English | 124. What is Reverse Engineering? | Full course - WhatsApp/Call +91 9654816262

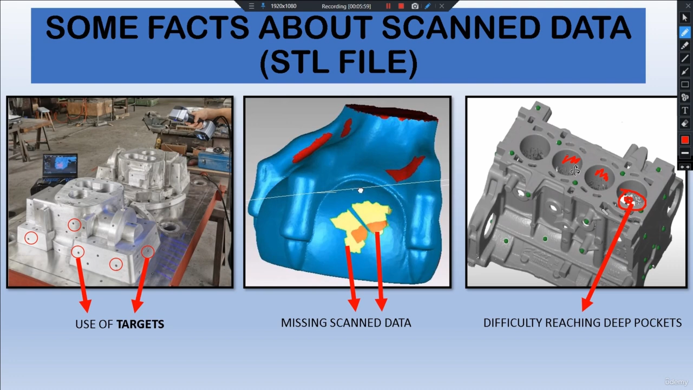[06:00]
always a big problem but if we have some features in it then we fully have to scan it properly with some more angle shots